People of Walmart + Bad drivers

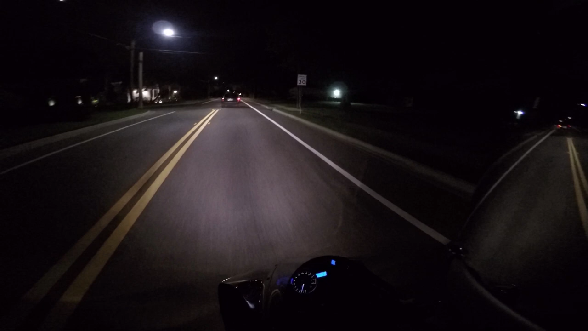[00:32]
What is he doing? What are these people doing? Like, I don't see his brake lights activating, but he was like stopping or slowing and then he was like swerving to the left. I thought he was maybe trying to turn. I don't know what this guy is doing. It looked like he might have been trying to illegally pass the truck in front of him. I don't know. That was all crazy. So anyway, I'm actually not feeling great either.
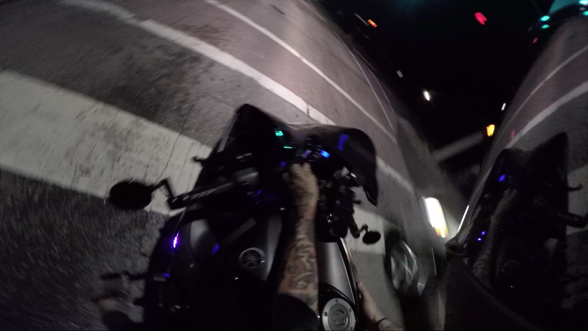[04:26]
I like the purple. But, the white looks pretty sick, too. The car almost pulled into me. I, like, could tell he was probably going to do it. And then, he just kind of sat stagnant for a second. So, I was like, alright, maybe he won't. And, it started going. And, right then, he flipped his blinker on and started pulling. I was like, uh-oh. He realized I was there just in time. So, I just zipped past him real quick to get out of the way. Because, I had already made the decision to move forward.